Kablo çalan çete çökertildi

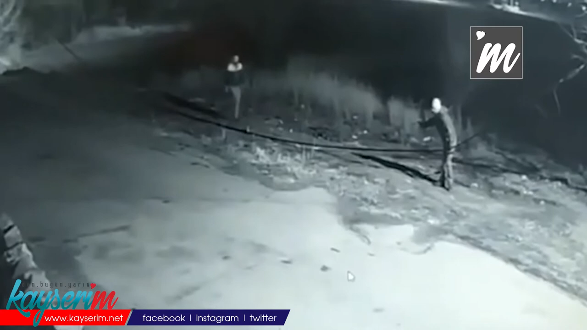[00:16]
11 farklı adreste toplam 1,5 km uzunluğunda kablo çalan kişilerin BT,
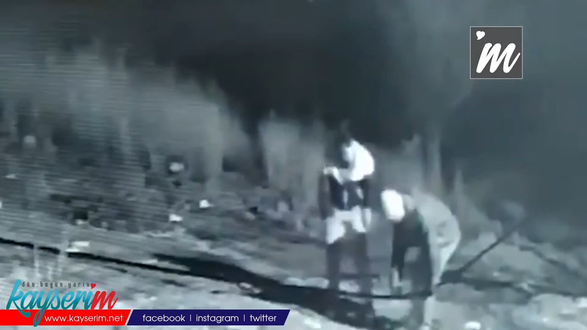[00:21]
SG, KS ve SK olduğu belirlendi. Şüpheli 4 hırsız Koca Sinan ilçesinde suçüstü yakalandı. Şüphelilerin hırsızlık anları güvenlik kameralarına da saniye saniye yansıdı.
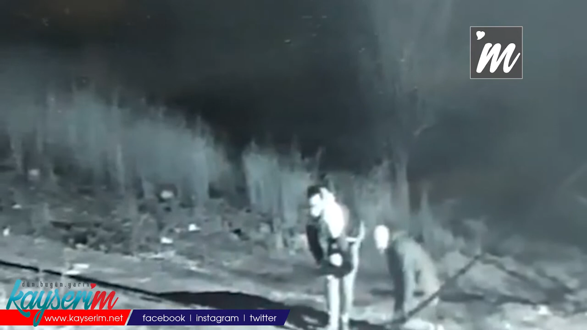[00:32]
Gözaltındaki şüpheliler, emniyetteki işlemlerin ardından kamu malına zarar vermek ve hırsızlık suçlarından adliyeye sevk edilecek. Bu arada 4 şüphelinin değişik adreslerden toplam çaldıkları